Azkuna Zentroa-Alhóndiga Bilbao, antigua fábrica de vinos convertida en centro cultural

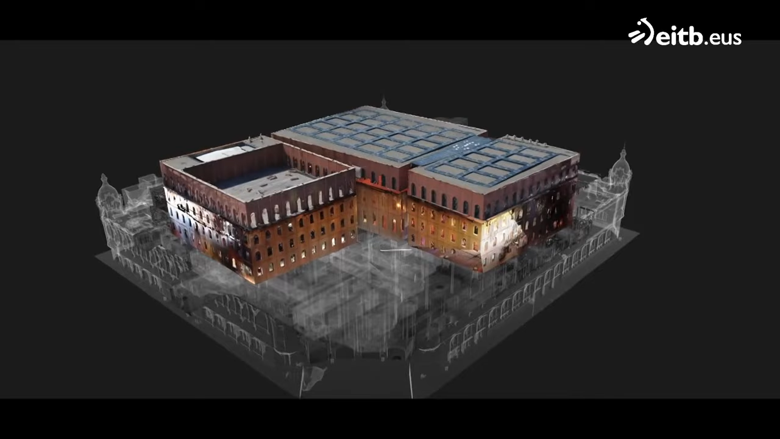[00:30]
Sus tres cubos en la planta principal, la planta baja con los cines.
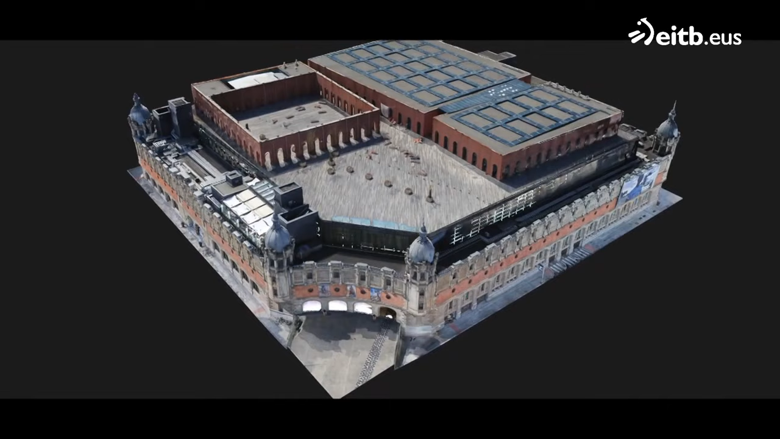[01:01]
Estamos ante 10.000 metros cuadrados de superficie, con un total de 43.000 construidos.
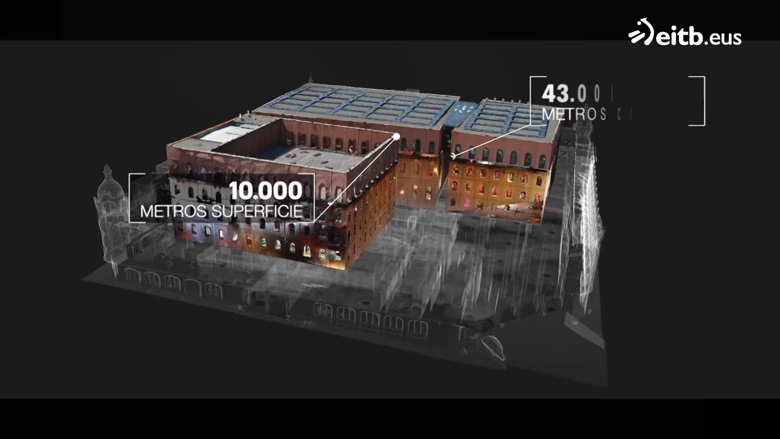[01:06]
A todo esto se suman las cinco plantas de sótanos para los que fue necesario excavar a 20 metros de profundidad.